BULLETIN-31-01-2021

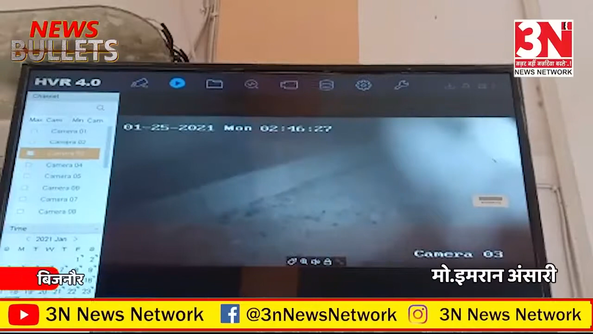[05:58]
बिजनवार के चांदपुर में चूरी की घटना सिसी टीवी में हुई कैद अग्याचोर
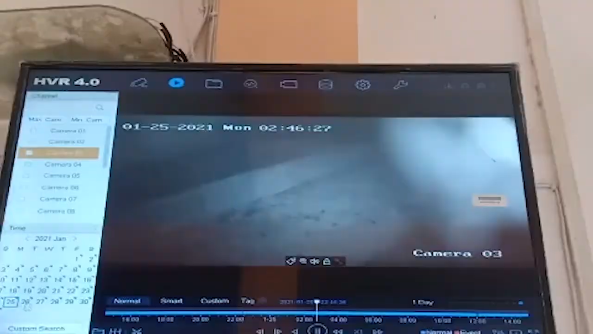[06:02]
रात के अंधेरे में
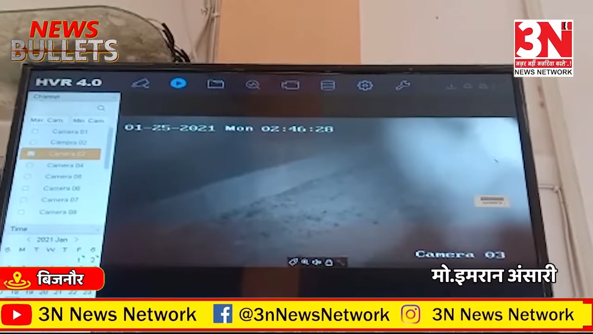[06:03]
मोटसाइकल लेकर हुए फरार पेडितनी थाना कोतवाली चांदपुर में तहरीर देकर अग्याचोर को पकड़ने की मांगी बुलेटन मसल अभी के लिए इतना ही आप देखते रहें 3N News Network नमस्कार